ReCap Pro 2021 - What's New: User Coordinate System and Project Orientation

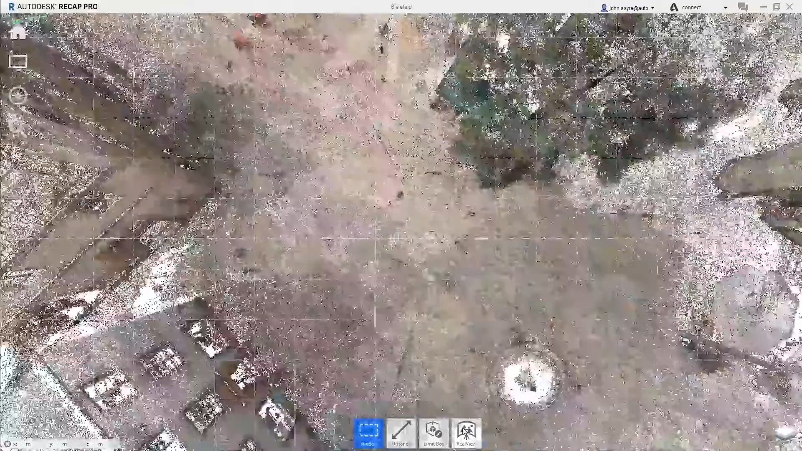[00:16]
Inside of the overhead map view, users can now change the orientation of the model and set a user coordinate system that works with the world coordinate system.
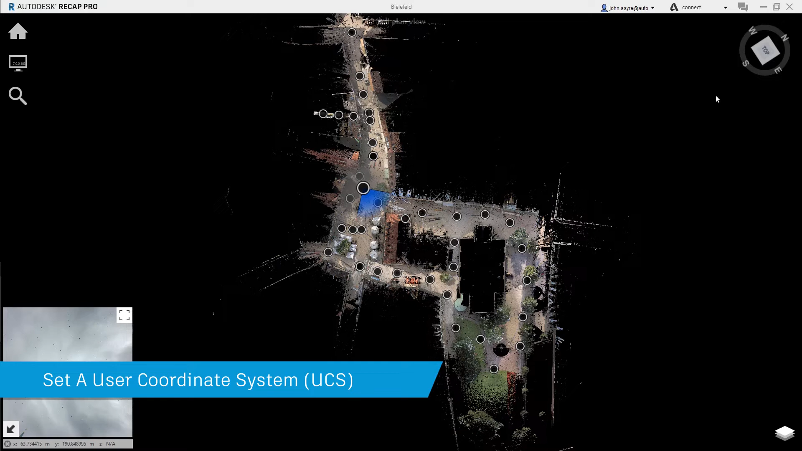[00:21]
For the user, sometimes it is key to be in a familiar orientation to better work with the scans. When the user switches back to the 3D view,
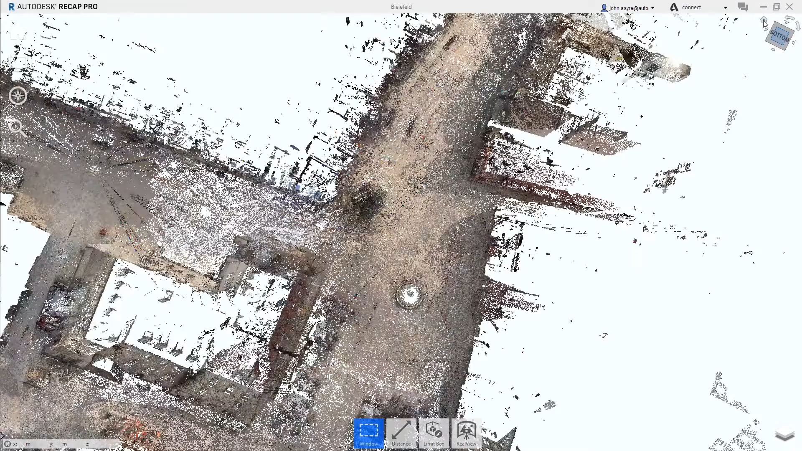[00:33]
they can simply select the home view and the model will orient to
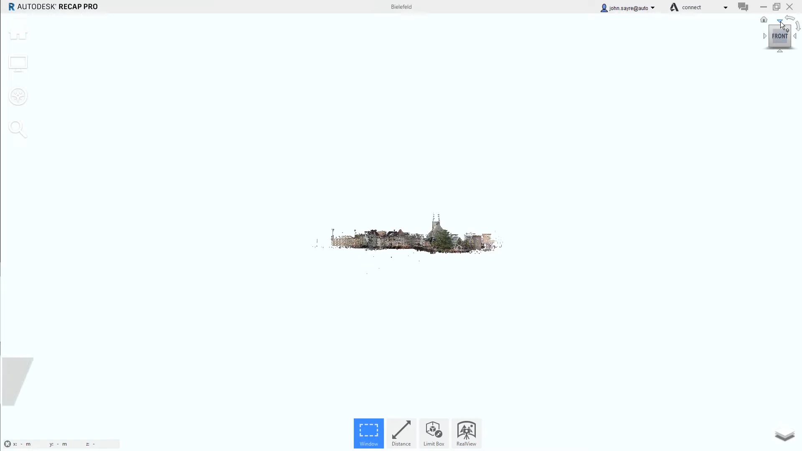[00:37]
the user's coordinate system while maintaining the world coordinate system.
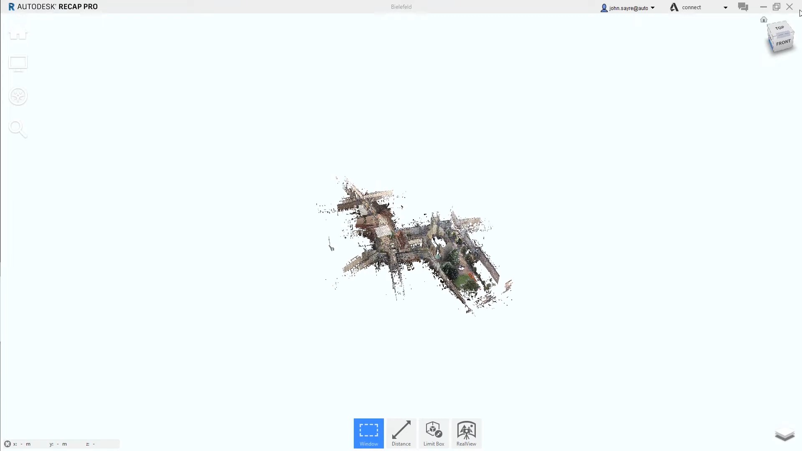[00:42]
You have full navigation capabilities with the view cube also.
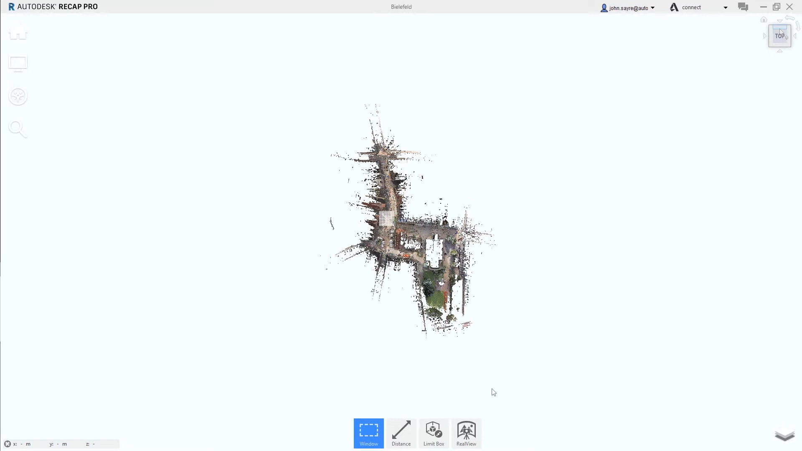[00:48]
Resetting the orientation back to the world coordinate system is made easy by switching back to
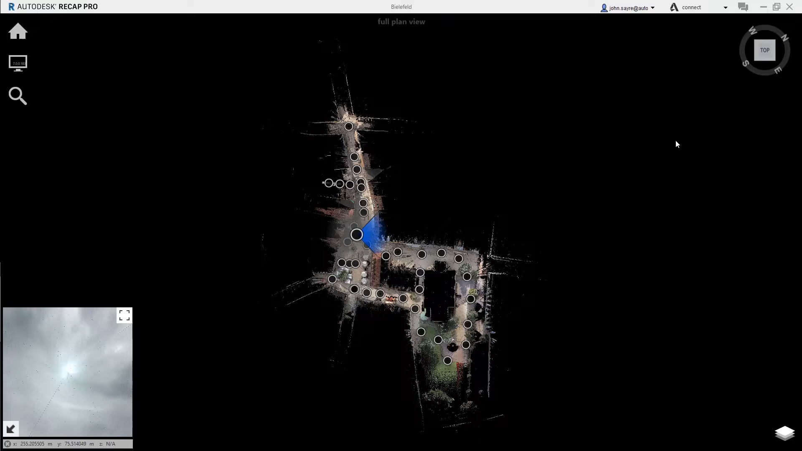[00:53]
real view and in the overhead map view with one click in the compass widget, your model will orient itself back to WCS.
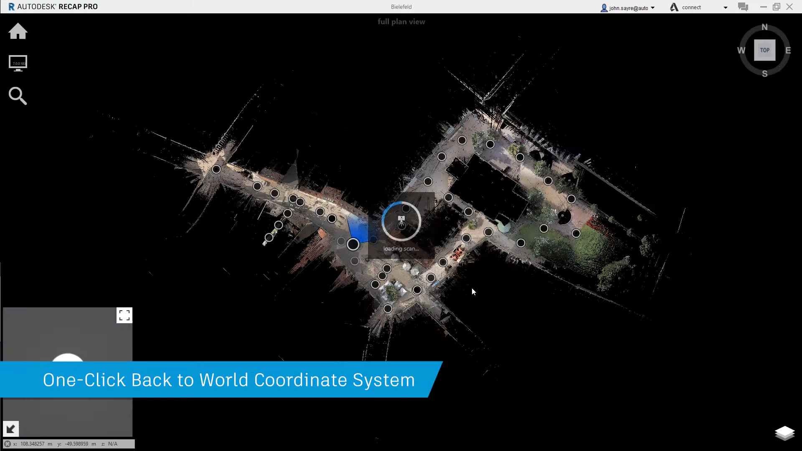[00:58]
This change will reflect in the compass widget.
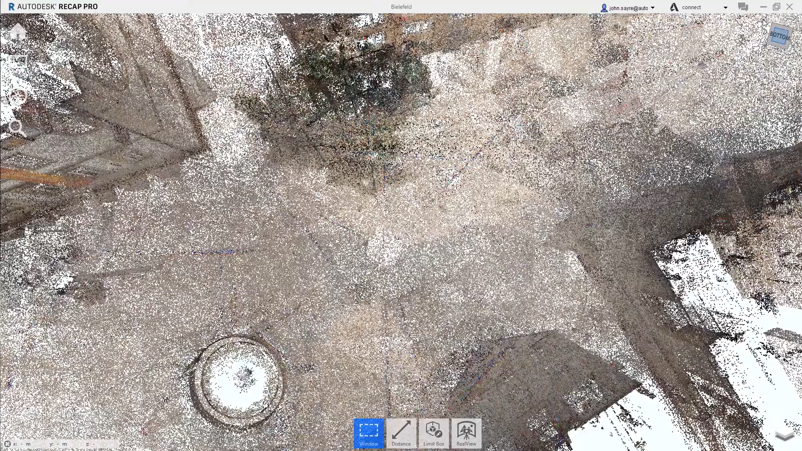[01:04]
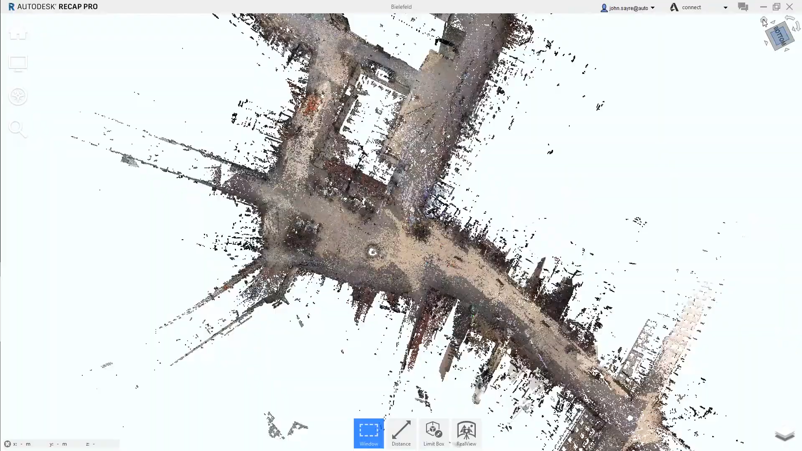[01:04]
The change is also reflected in the 3D view.
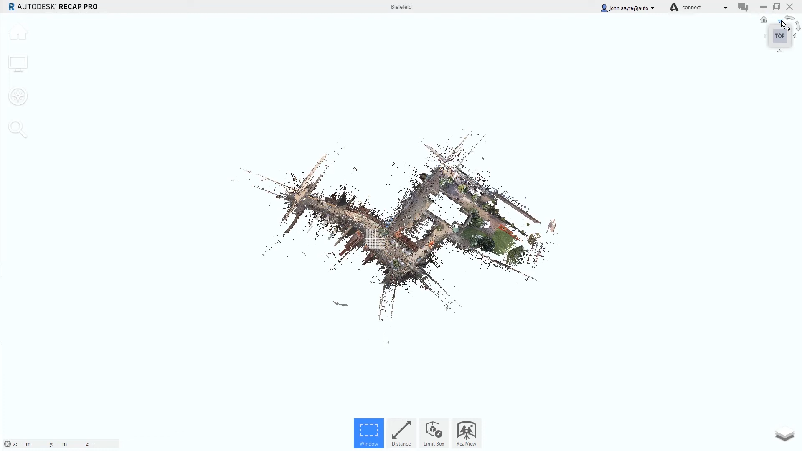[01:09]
The change is included in the compass widget. This change will reflect on the traversal of Bradley.